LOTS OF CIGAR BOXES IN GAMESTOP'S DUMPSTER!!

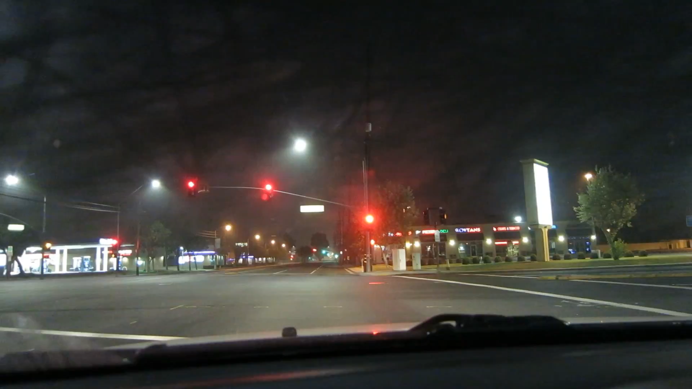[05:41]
So what we're going to do here is I've already scouted it out on Google Maps and saw the satellite view, so I'm just going to pull in behind Game Stop, see if the dumpster is right there. Your destination is on the right. Destination on the right, and it looks like one-way do not enter.
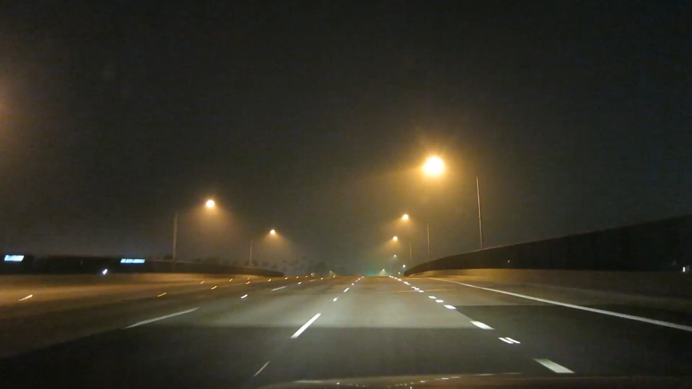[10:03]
Well, guys, it's on the way home, and we're going to go ahead and stop by AT&T and mobile one more time. We did see a couple days ago, we did see some workers leaving Baja Fresh pretty late, so I didn't really have a chance to, like, dig through any bags.
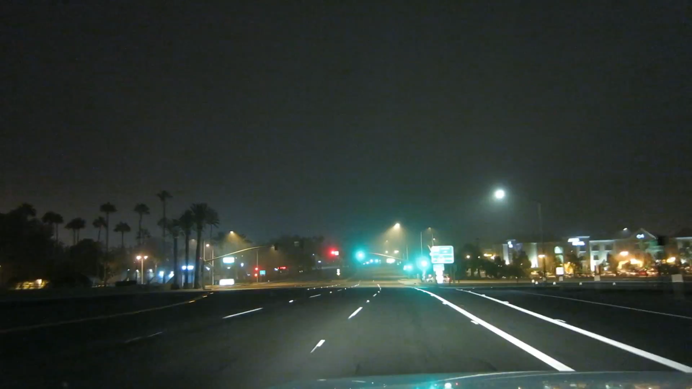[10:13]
So, we're going to go ahead and look one more time because I know they're doing that, like, trade-your-phone-in thing for, like, Sprint, but there is an AT&T and a T-Mobile right here.